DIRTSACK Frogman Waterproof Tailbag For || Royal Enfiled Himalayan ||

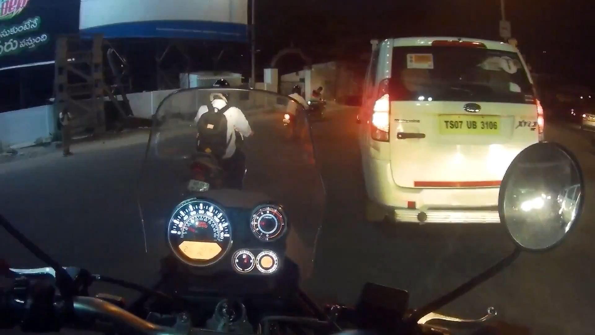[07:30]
don't even have crash guards. I think I have to fit one.
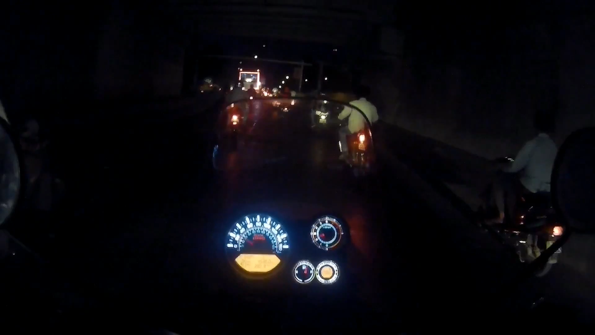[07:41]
And these mirrors are tilted down. We are finally near to gear up store now.
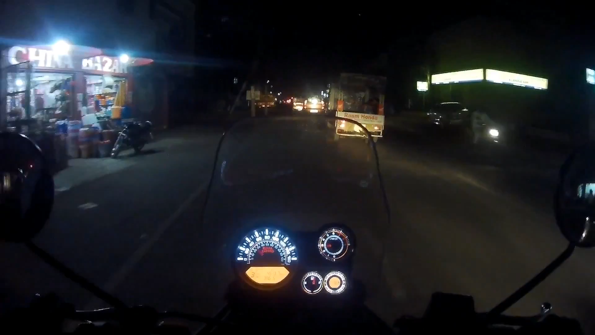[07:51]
यार इतना ट्रैफिक था ना, अगर मैं पूरा शूट करता तो पक जाते थे आप लोग.